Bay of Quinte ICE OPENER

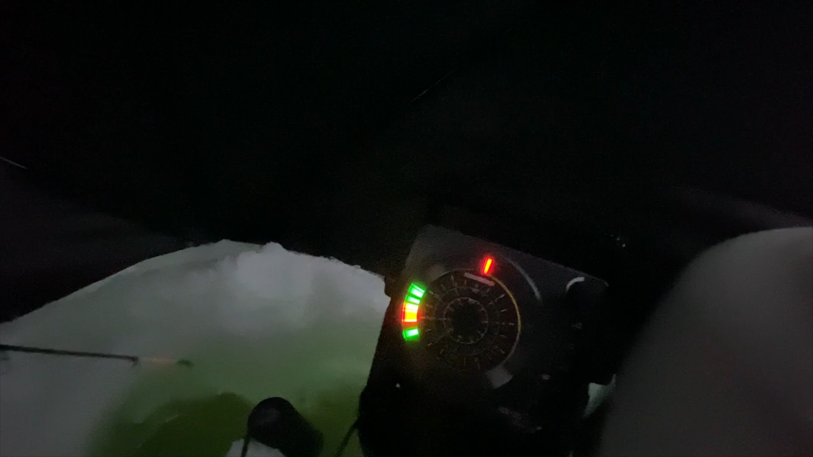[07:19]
he is again and that second big line is a fish coming in eat that shit you fuck